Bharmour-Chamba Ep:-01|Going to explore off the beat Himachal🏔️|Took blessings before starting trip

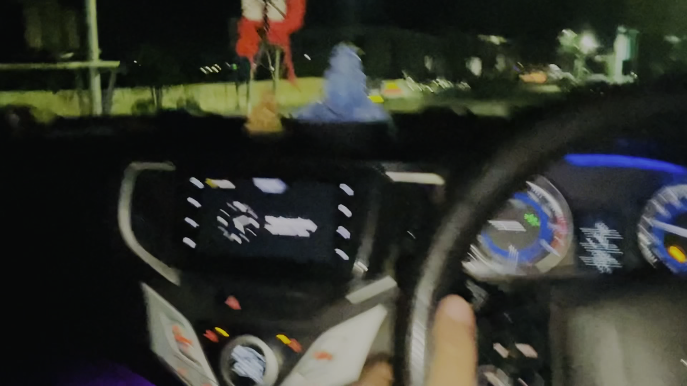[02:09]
जैसा मैं आप लोगों को टाइम का बता रहा था,
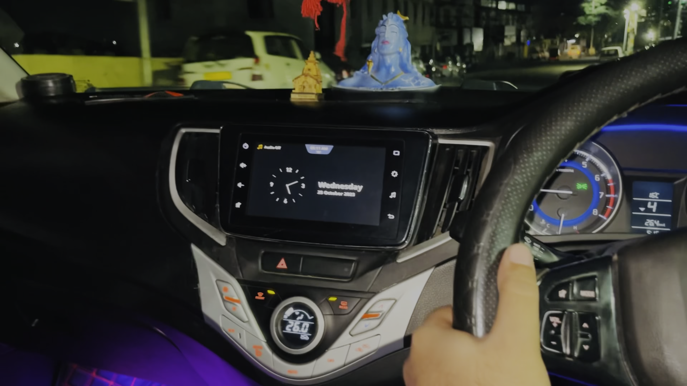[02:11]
तो ये आप लोग देख सकते हो यहाँ पे 5:11 बता रही है, और यहाँ पे बता रही है 5:15।